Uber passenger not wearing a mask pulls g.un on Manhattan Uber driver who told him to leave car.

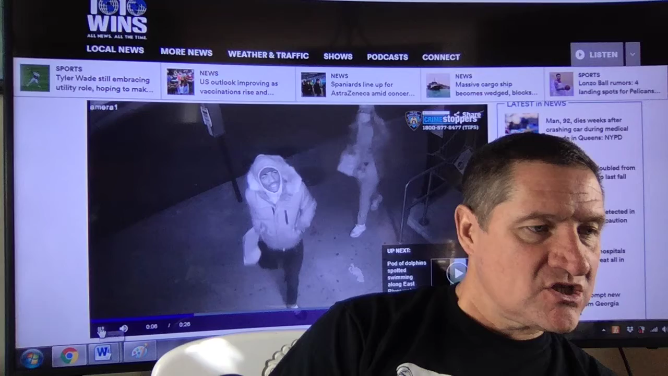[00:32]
see if we can just catch there's his mug shot there i just froze it and then they keep on walking so he looked straight into the camera and smiled for the camera they've got it there the passenger pulled a knife and a gun